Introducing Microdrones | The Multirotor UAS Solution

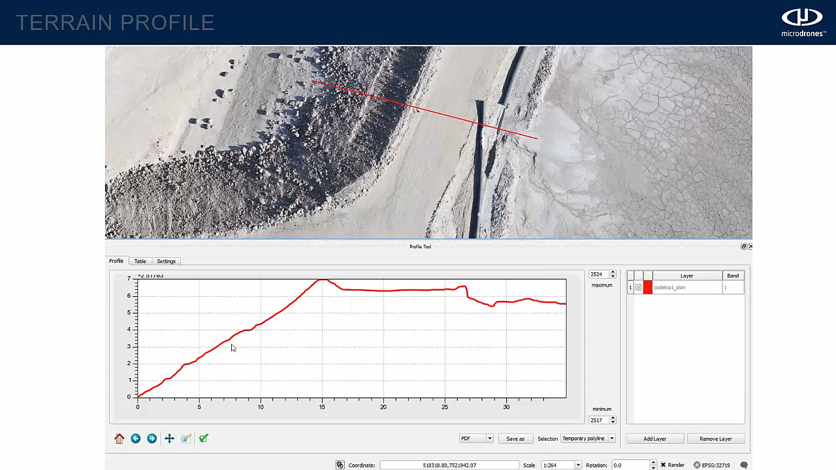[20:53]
A little mound here, and then it's flat. That's the road. And then you can see right here is the pipe, which is indicated right here. And I think what I have here for the next slide is just a more blown up version of that.
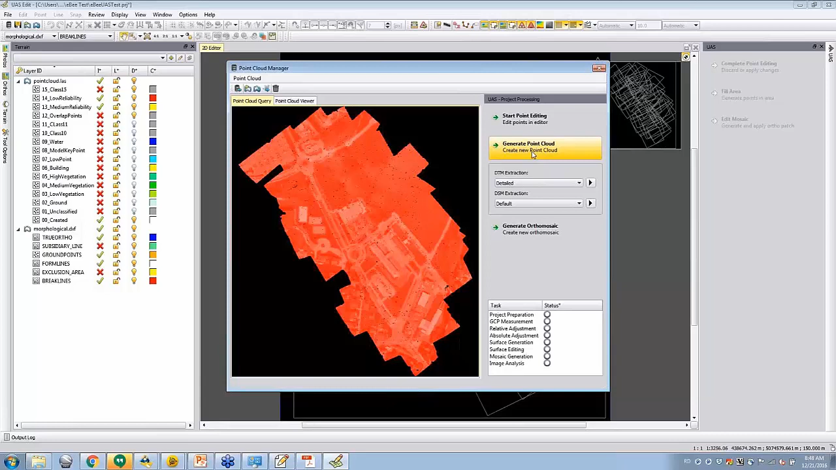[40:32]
or ground clutter or something like that, all with the purpose or the mindset of coming away with really the most accurate representation of what's actually there on the ground. So you'll make some choices here on the type of point cloud that you're wanting to create or really export out of the software.
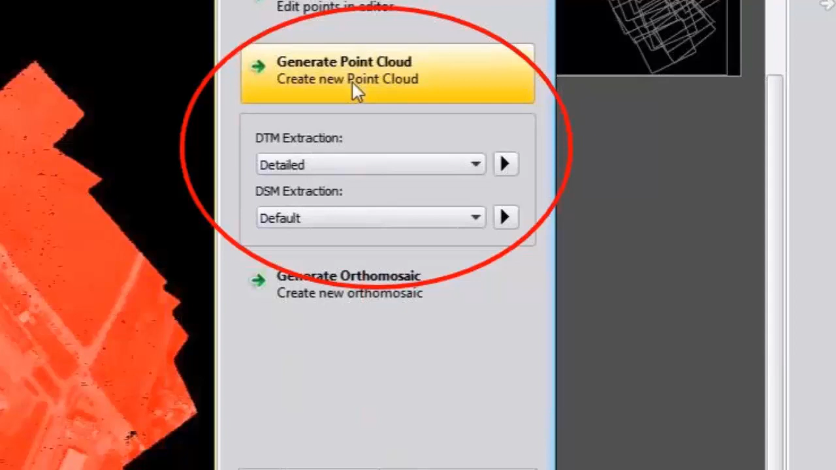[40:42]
You've got choices on the digital terrain model, digital surface model extraction. You make those choices. You also do basically the same thing on your ortho mosaic. You can enter in and choose the pixel size. There's options on ortho mosaicing and the ortho from the point cloud. In other words, you know,
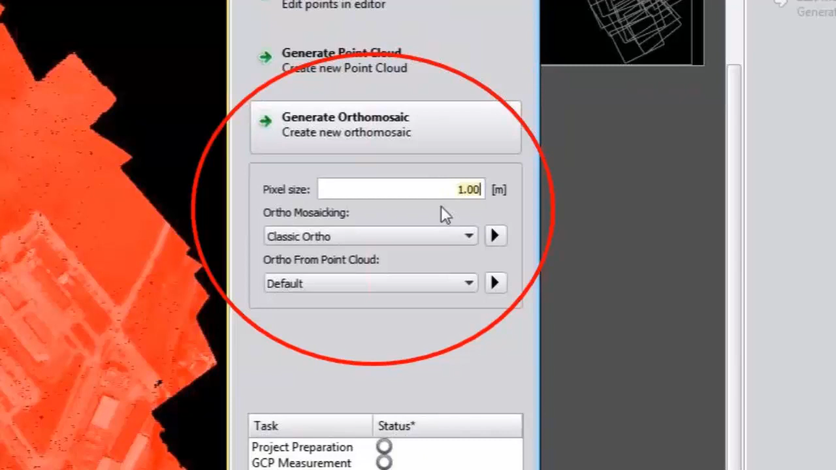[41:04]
what do you want to be tied together or how should that be relative to the point cloud that you just edited? Again, make those choices. And then essentially it's going to start a process that's going to really run in the background, depending on the size of the data or the data file that you've captured will determine how long it's going to take. But as I mentioned, UAS Master has probably one of the, if not the fastest processing softwares out there to create that point cloud and create that ortho mosaic.
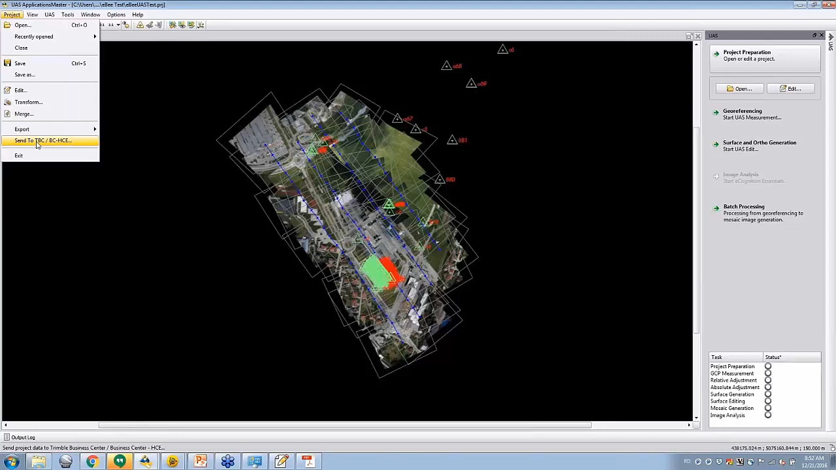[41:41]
So it'll do its thing. It's whiz bang magic, as I like to call. And then once it's completed, you'll get a notification down there on the screen. And then you can go up there really to the top left dropdown, click on project, and now send to TPC. We're not really going to use the ortho mosaic or the point cloud in UAS Master. That's just where it's being created. You can also take it out, of course, to other software geospatial platforms that are out there.
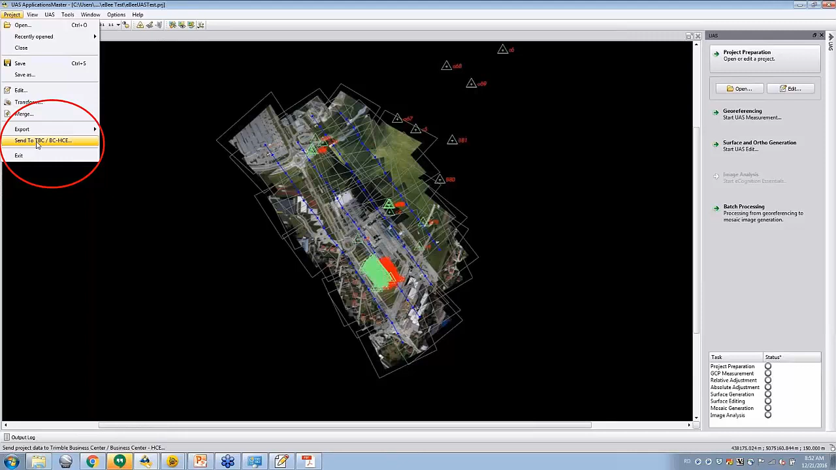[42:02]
It doesn't necessarily have to go back to Turnbull Business Center. When you click on that export option, essentially, you then get some more options here on exactly what you're wanting to take out.
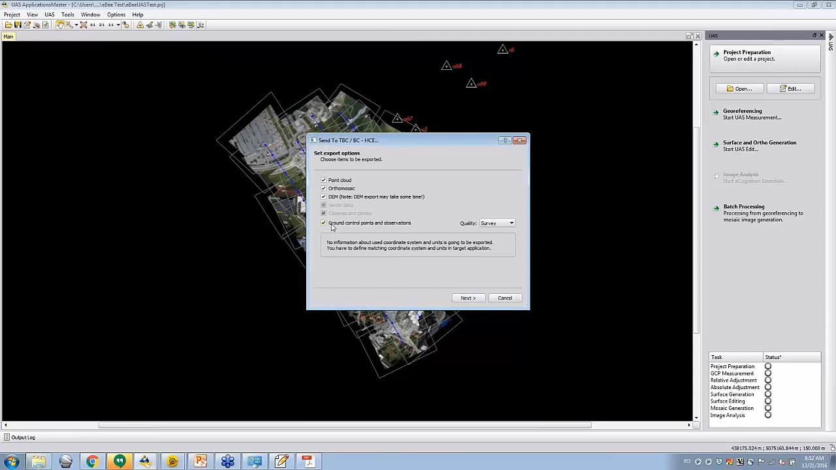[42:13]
You can choose just the point cloud, just the ortho, or all of them like you see here, as well as bringing the ground control points back.
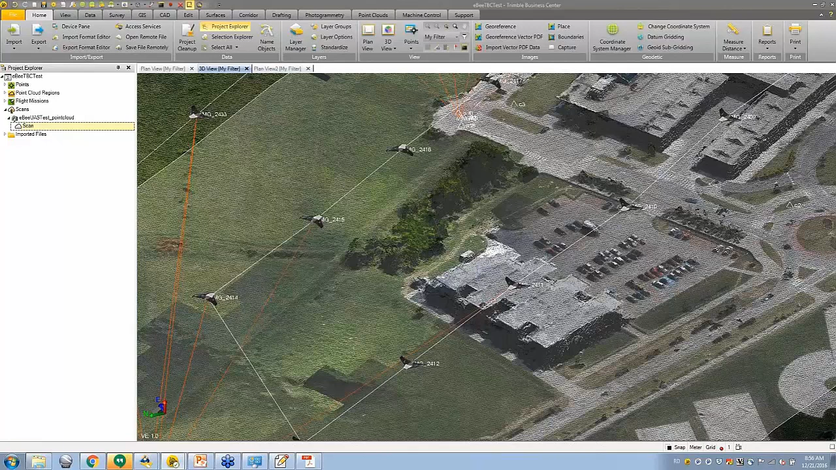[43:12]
So you're seeing the natural color and the three-dimensional points that have been captured. You can utilize this view or from this perspective to take any measurements there like you see on the side of those buildings. The ground measurements, of course, or whatever your objective may be. This is probably the best, better-looking view.